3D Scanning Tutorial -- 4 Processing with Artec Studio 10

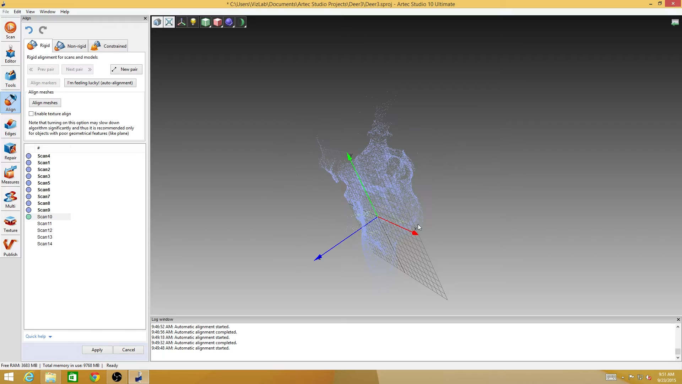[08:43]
Oh, this one's going to be ticky because it's such a small scan. Bigger scans are typically easier to align sometimes. Or, at least, it's been my experience.
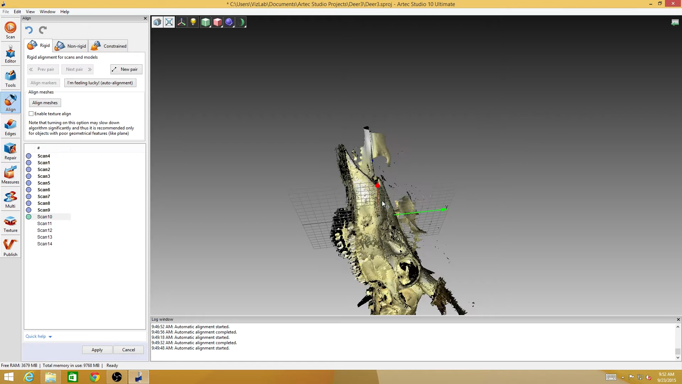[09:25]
There we go. That looks like that's how that goes.
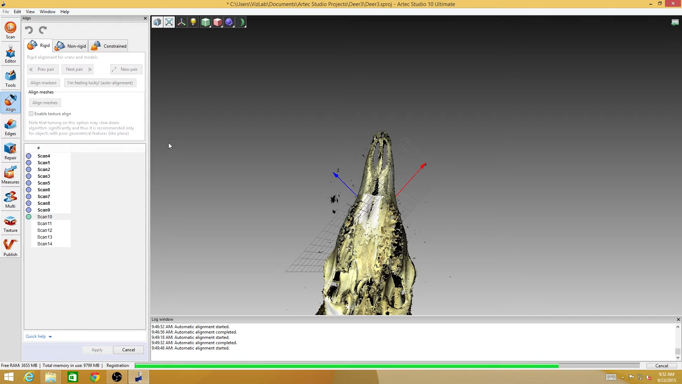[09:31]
We shouldn't need to fill in a gap at the bottom. There should be.
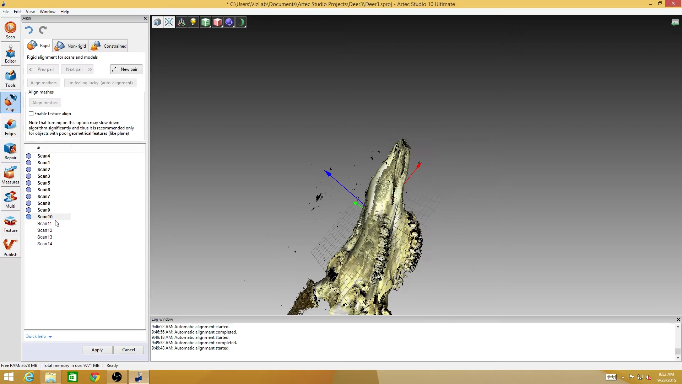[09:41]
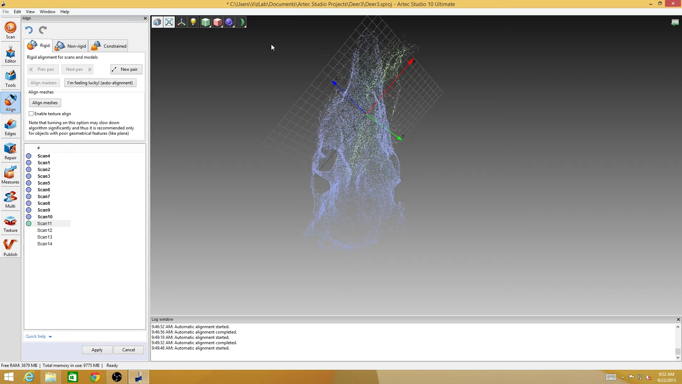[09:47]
Just a couple more scans left to go.
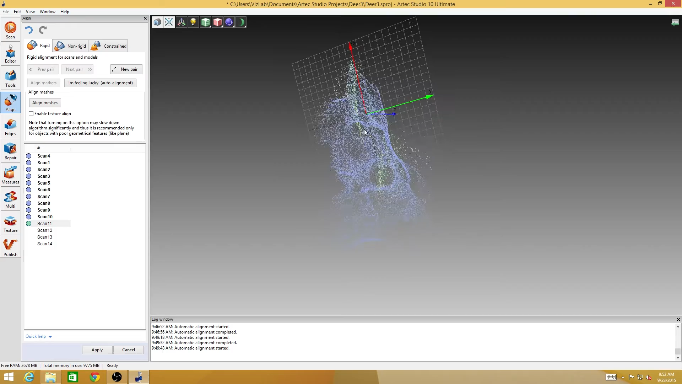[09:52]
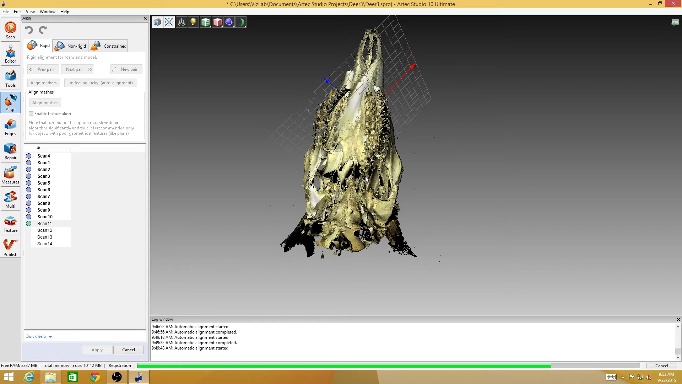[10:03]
And the skull seems to be coming together kind of nicely.
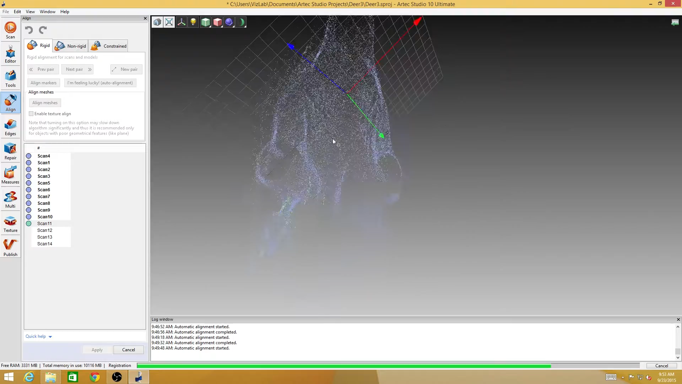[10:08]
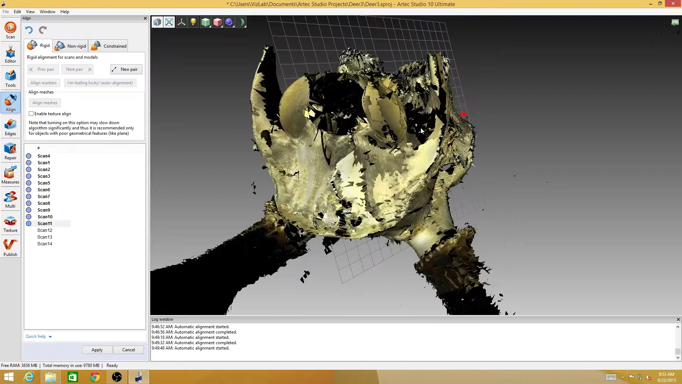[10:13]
I mean, it still looks like, you know, a spiky mess, but we'll smooth all of that out when we actually generate the mesh. We're still working with just point clouds here.
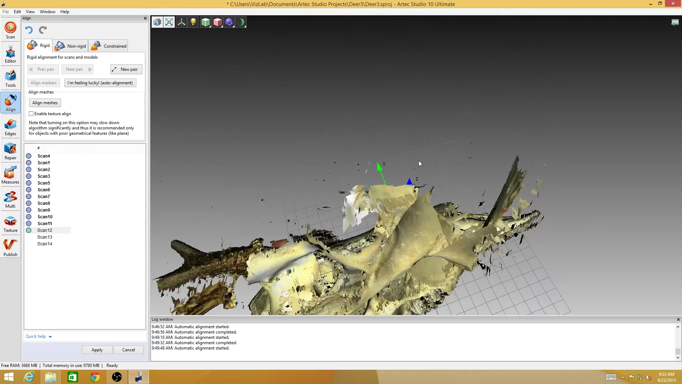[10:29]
Sometimes it's a good idea to move the data that I'm trying to manipulate away from the aligned meshes just so I can see what's going on with it.
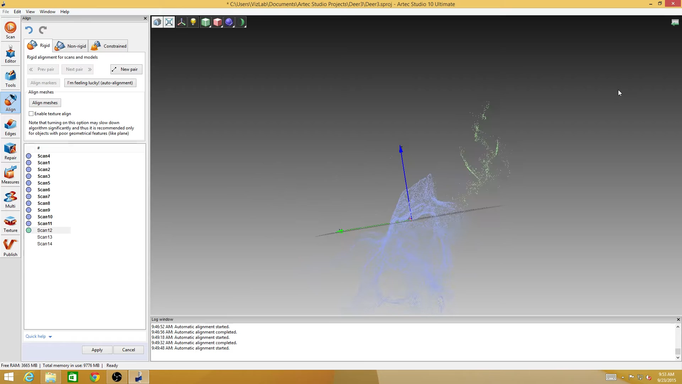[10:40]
But one thing you have to remember, everything rotates around the origin by default. So, if it's close to the origin of the coordinate system, then it'll rotate around itself. But if it's off to the side, it'll sort of orbit the coordinate system. So, that's something to be aware of.
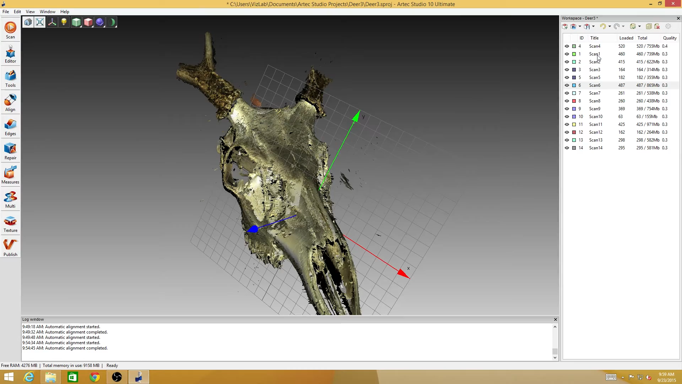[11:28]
And I have all of the scans aligned. And you can see it looks an awful lot
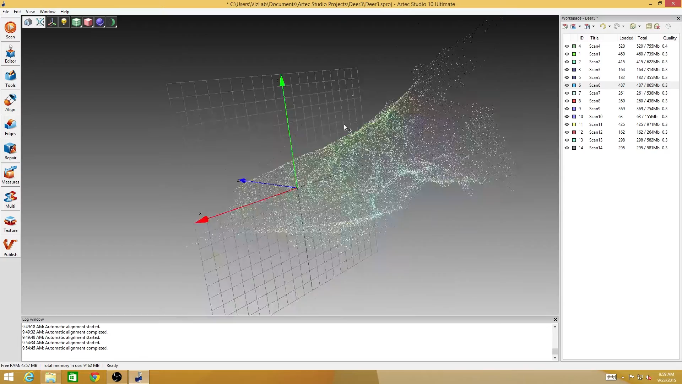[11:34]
like a deer skull now and not an exploded deer skull.
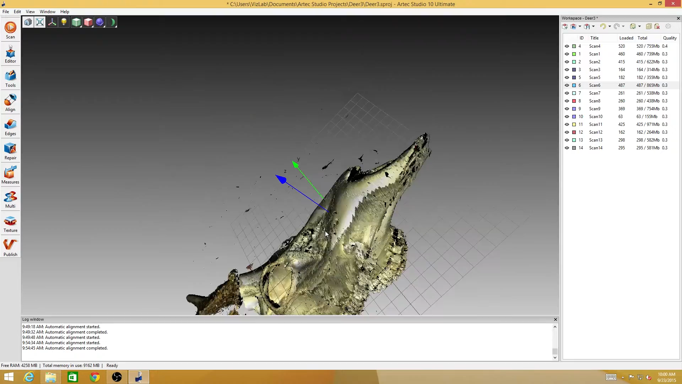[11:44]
So, now we're in the process of taking this point cloud data,
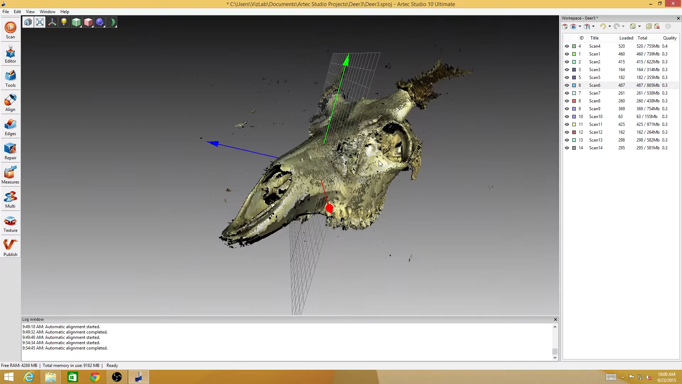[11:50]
cleaning it up just a little bit more, and generating a mesh out of it. Now, we can look and see, like if we look down here at the end of the nose, you can see how the scans are kind of all aligned in the same way, but I've got bits of different meshes that don't line up. The next process is going to take the registration, the alignment of this data even further and make this sort of a uniform surface.
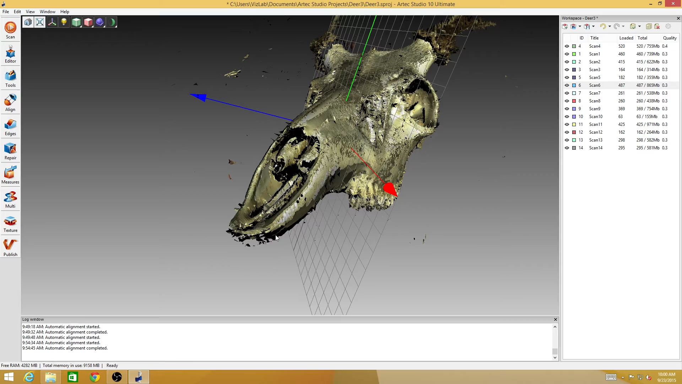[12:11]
So, all of that is under this tools menu here.
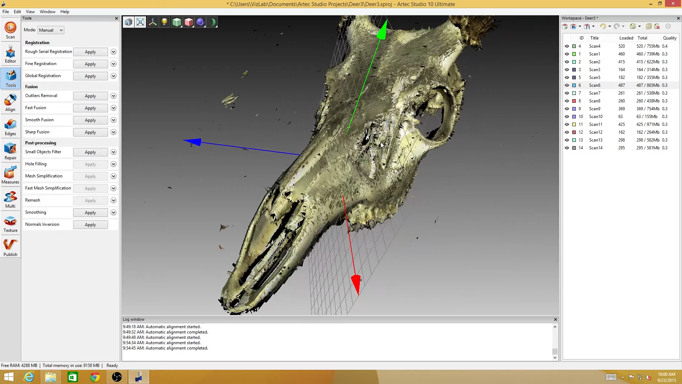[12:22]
I don't think I need to do any rough serial registration because it looks like all the
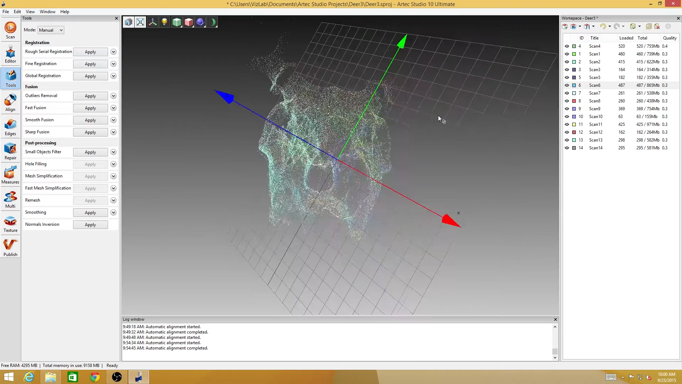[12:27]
data is more or less where it needs to be. So, the first thing I'm going to do is a global registration.
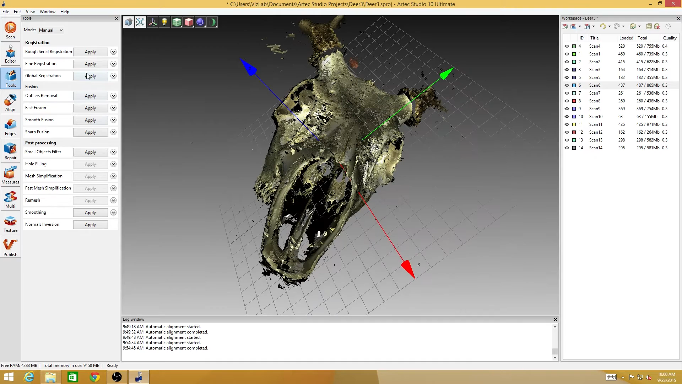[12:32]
And this could actually take a while for something this big.